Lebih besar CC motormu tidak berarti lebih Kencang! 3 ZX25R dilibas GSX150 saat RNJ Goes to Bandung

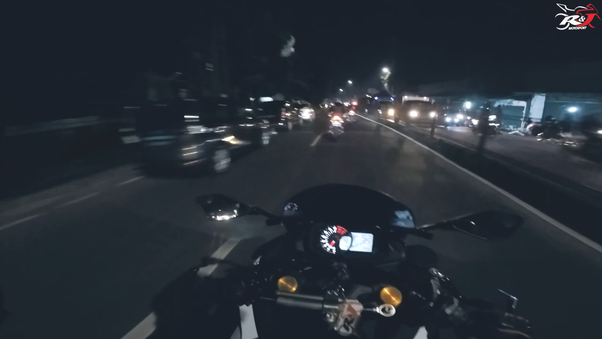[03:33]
Oke teman-teman semua So Alhamdulillah Kita sudah sampai di Pasar Keramat Jati So kita bakal lewat Jalan Raya Bogor Bersama teman-teman Yang super ini So kita nyalain GoPro nya Baru setelah nyampe Keramat Jati Karena kita pikir bakal Membosankan banget tuh Ketika kita lewat Monas Boderan HI Sampai ke Semanggi Tapi ternyata Tidak banyak cerita seru Jadi gue nyalakan GoPro nya Di daerah Keramat Jati Di depan gue Ada Mbelo Rizky Dia bisa mendengar Pembicaraan kita Karena kenapa? Karena kita semua Pake Sena coy Dan disebelah kiri gue Ada mas Dari Bandung Kebayang gak?